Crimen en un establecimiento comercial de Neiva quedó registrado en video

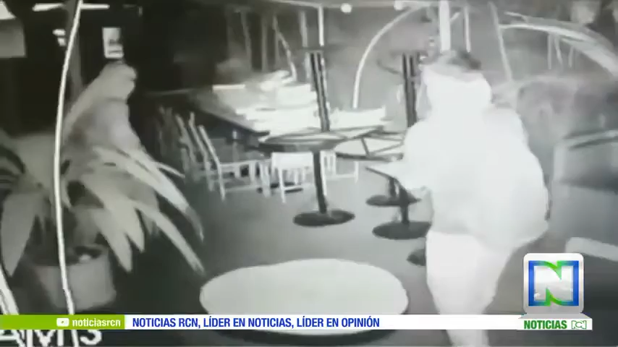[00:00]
Este es el momento en que los integrantes de una banda dedicada al hurto de locales comerciales en Neiva ingresa a un establecimiento. Según ellos, iba a ser un robo más. Sin embargo, se encontraron con el empresario Jairo Alfonso Galeano.